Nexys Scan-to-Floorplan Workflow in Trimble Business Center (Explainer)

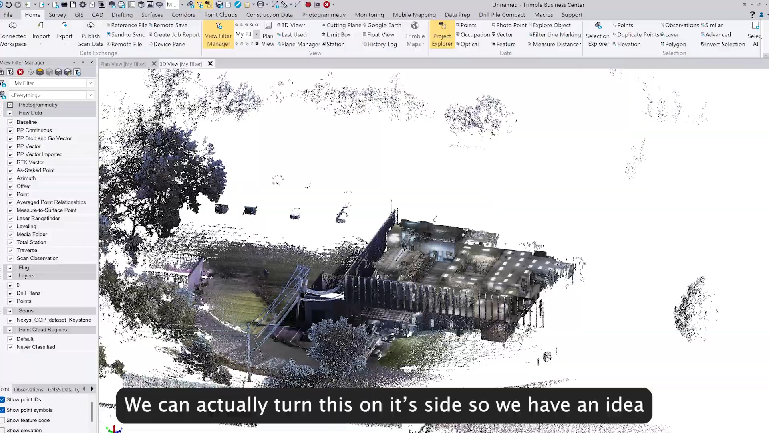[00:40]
What we can do is actually turn this on our side just so we have an idea of what we're looking at. Make sure that the data itself looks like it's in the proper place.
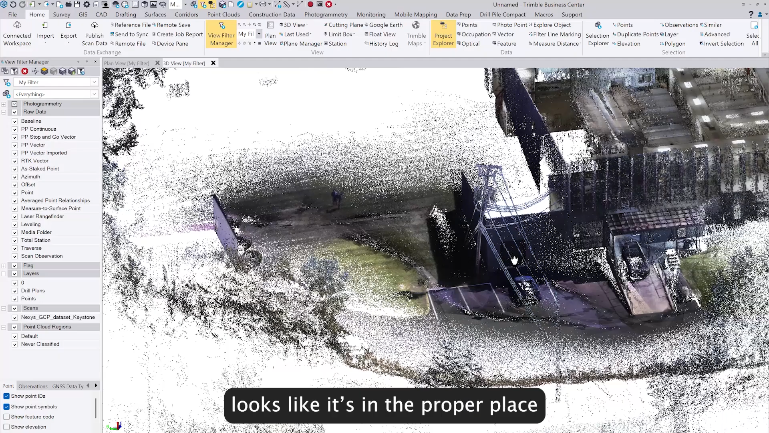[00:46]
Making sure the scans stitch together just fine
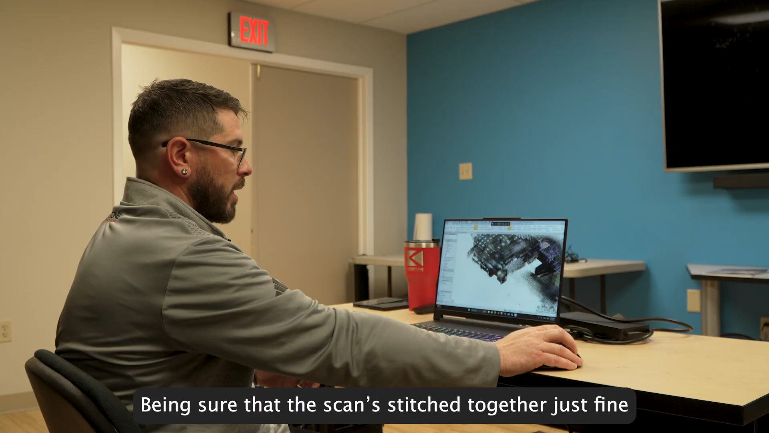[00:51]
as
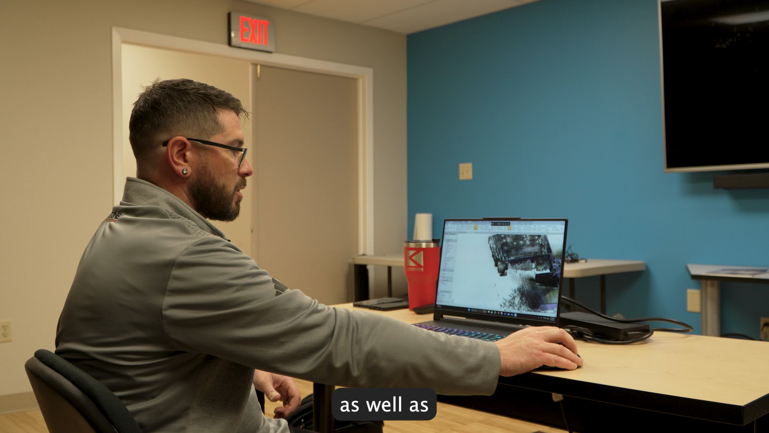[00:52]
well as get an idea of where we actually want to cut our cross sections.
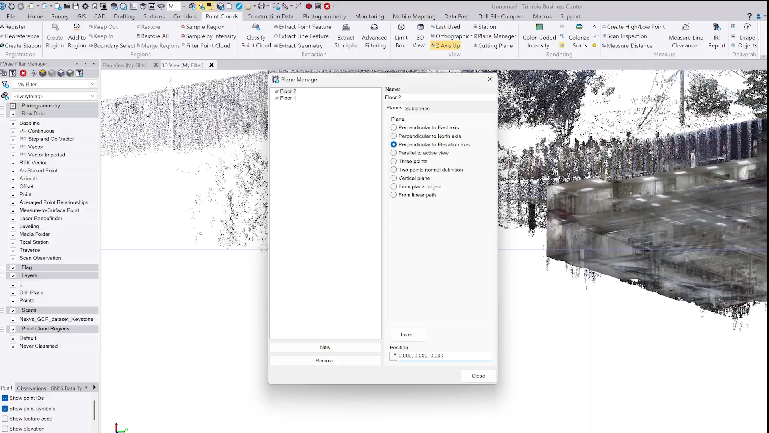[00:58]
Our cutting plane is only set to just under a foot which means that we're only looking at about a foot's thickness of the data.
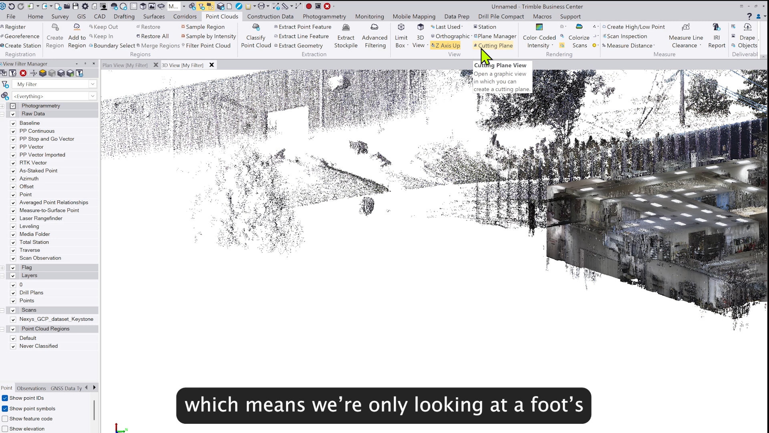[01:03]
Now we don't want the floor in that because it's a lot harder to pick out where these walls are.
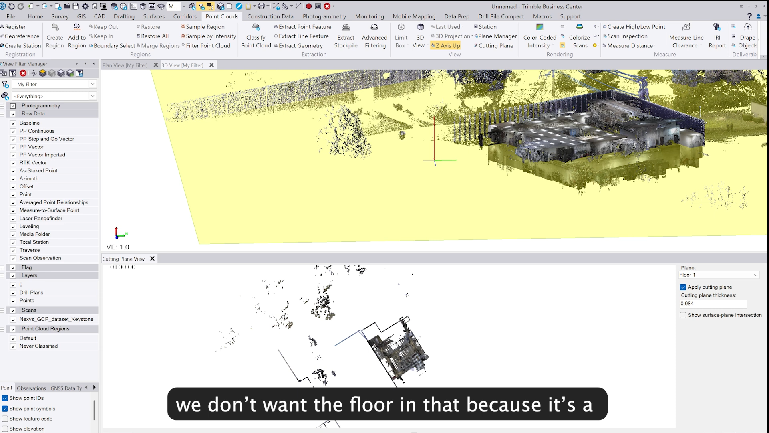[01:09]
So by shifting that slider I just
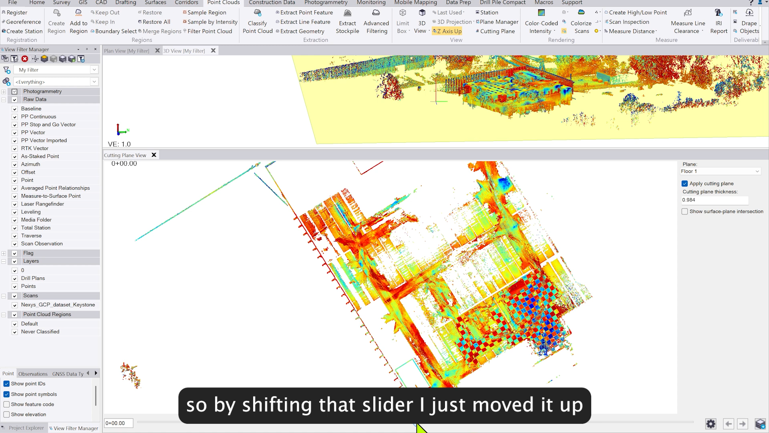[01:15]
moved it up off the floor level so that way I can just get a cross section of the walls themselves.
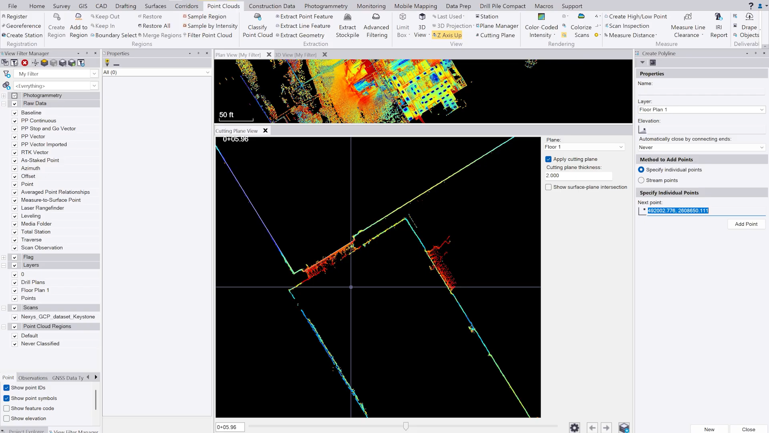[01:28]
With each of these I would just move through tracing each wall.
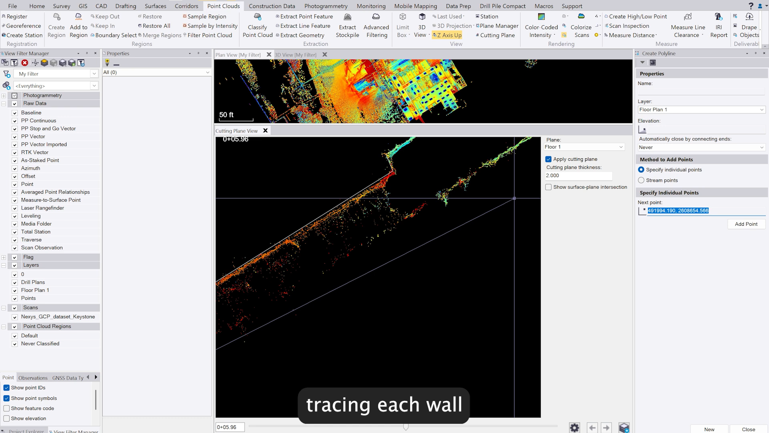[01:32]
We would have each of our lines there and once we have our lines,
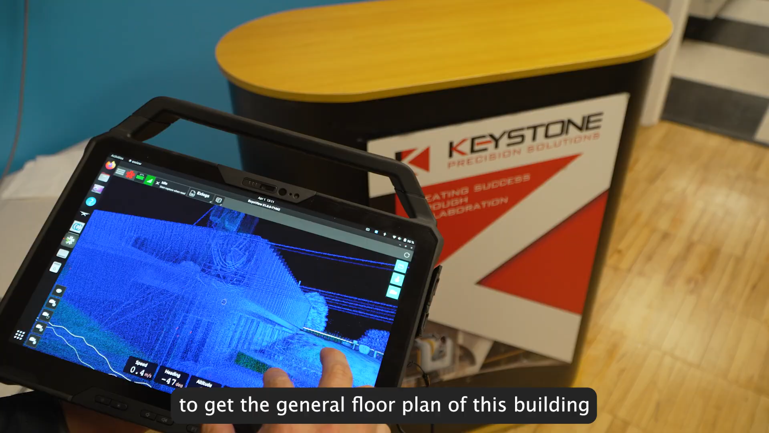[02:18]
I can collect the scan data in the time it takes me to walk through it.